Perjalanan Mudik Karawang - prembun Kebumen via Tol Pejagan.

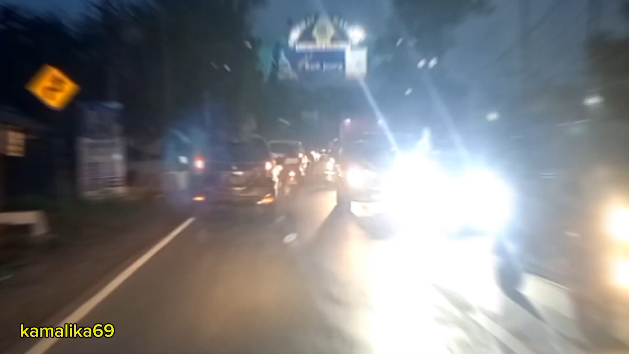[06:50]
Guys Macet total Baru sampai perbatasan ke Bumen Banyumas Kita baru masuk ke Bumen Macet sekali Oke guys Tetap semangat Keep safe Masih reading
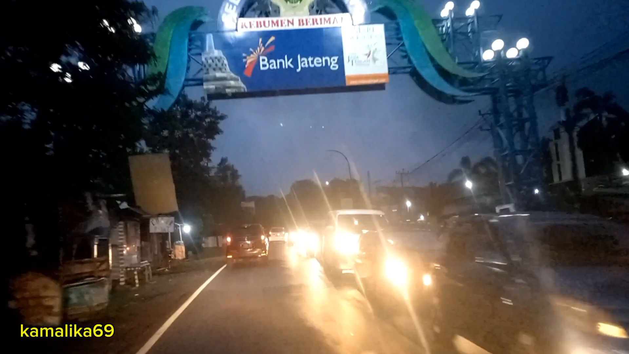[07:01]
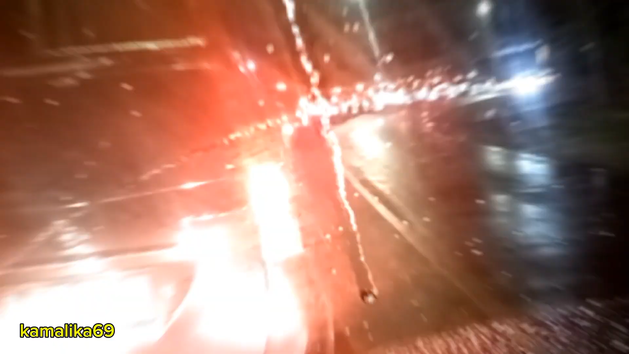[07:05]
Si macet guys Baru sampai gombong Gombong Masih macet Baru sampai
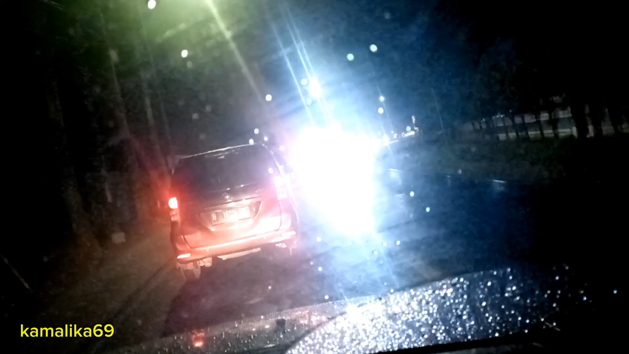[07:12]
Baru sampai gombong guys Masih macet Pucin rintik-rintik Oke guys Kita sudah sampai di Kutowinangun Sebentar lagi Sampai di tujuan Alhamdulillah Akhirnya sampai juga di tujuan guys Ya Perjalanan yang melelahkan Ya